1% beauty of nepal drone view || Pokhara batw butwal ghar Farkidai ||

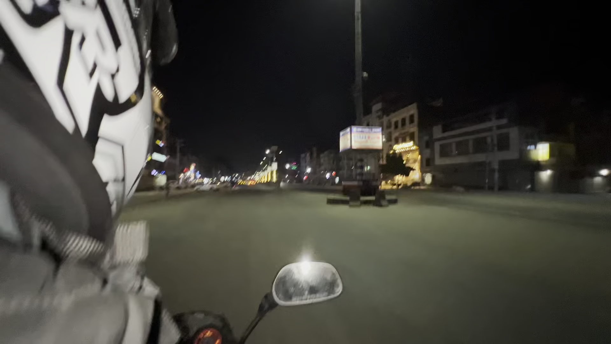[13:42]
हामी बुटोल आइसक्यौँ है ट्याक्कै यो चाहिँ ट्राफिक छ
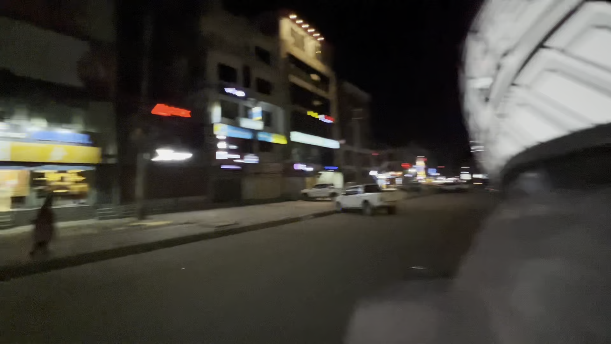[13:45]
पसलहरू अझै खुल्ला खुल्ला रहेछन् होइन
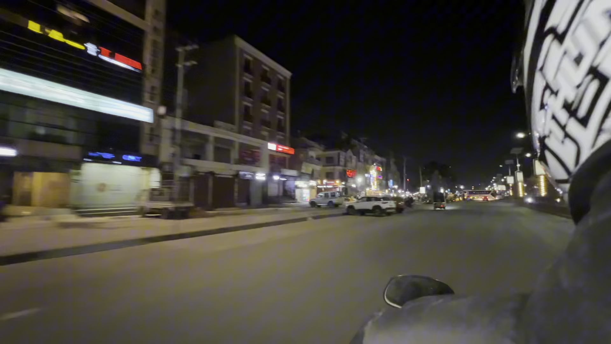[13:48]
होम स्विट होइन
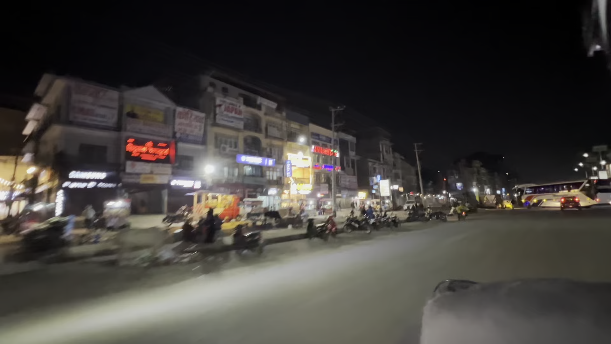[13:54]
सर यहाँ इन्स्टलहरू हाम्रो यो ट्राफिक चोकको जमानादेखिको चल चल हिँड हाइवेबाट हिँड हाइवेबाट लगेडा घर घर भेटिन्छ